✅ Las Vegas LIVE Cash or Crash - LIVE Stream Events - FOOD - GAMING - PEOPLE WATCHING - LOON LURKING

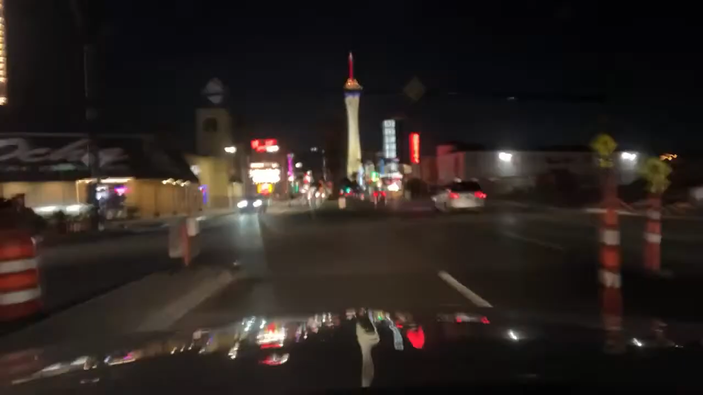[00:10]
Hope you're all having a great evening. They've changed the roadway here. Got to do U-turn. Welcome one, welcome all. If you need something to do for the next couple moments, there's a brand new short dropping right now. Yeah, just go ahead and go. Don't worry about the turning cars or anyone else. You're fine. It's gonna be back to Vegas. Good to be back to Vegas. Wow. Guys in a hurry. That is the Space Needle. That's the new Seattle-themed hotel and casino here in Las Vegas. It's called The Needle.
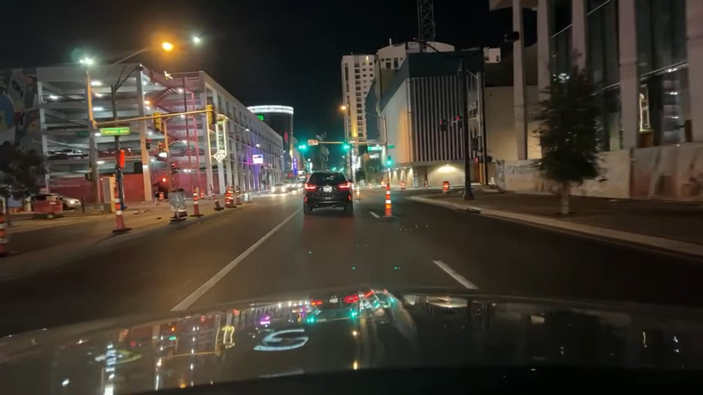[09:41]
Thank you. Get out of my way. There you go. Here he is right here. This is him right here.
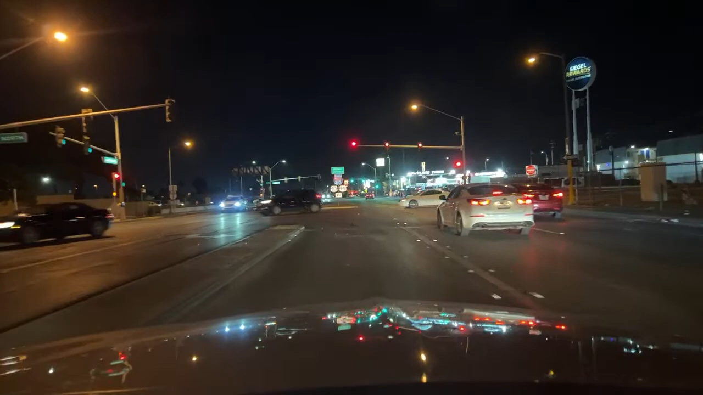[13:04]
Hybrid hotel, thank you. Dude, you gotta check that guy out right there. There he goes. He's going quick. Speeding right up that next red light.
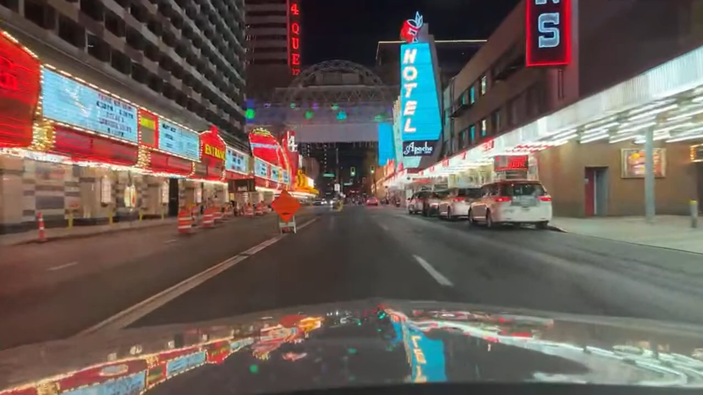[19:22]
All these idiots crossing on the red. But I'm not gonna go fast and honk like everyone else. I'm gonna go slow and safely.